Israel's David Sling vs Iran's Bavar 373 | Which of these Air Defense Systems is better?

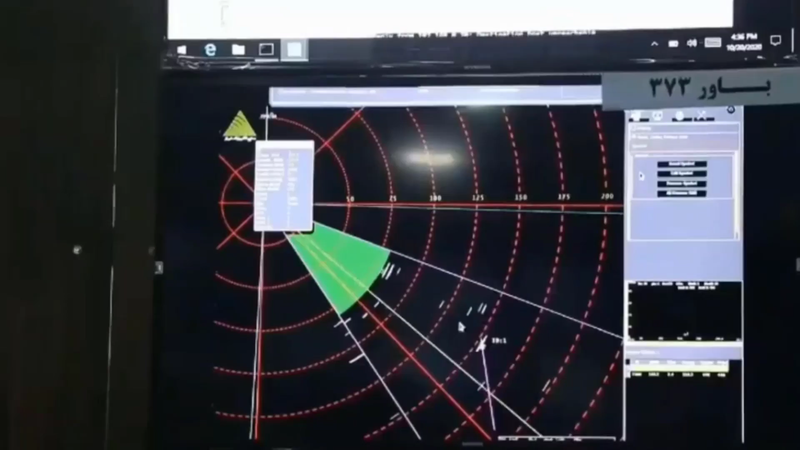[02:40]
This technology enables the radar to effectively identify, prioritize, and track multiple targets,
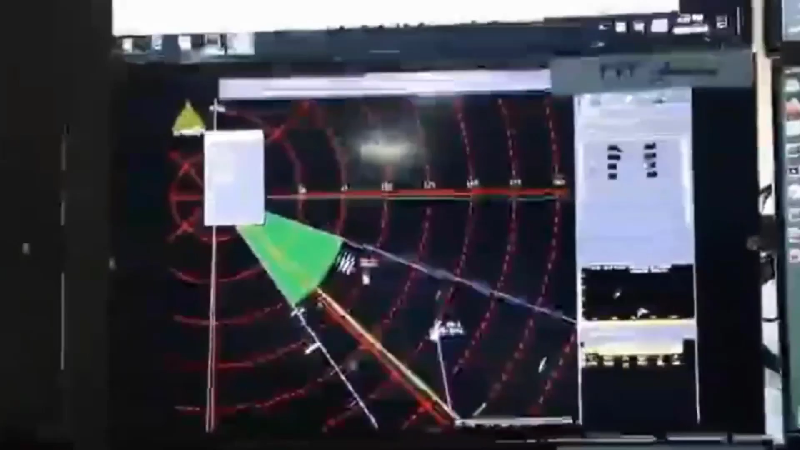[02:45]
even in cluttered or complex airspace where traditional radar systems may struggle.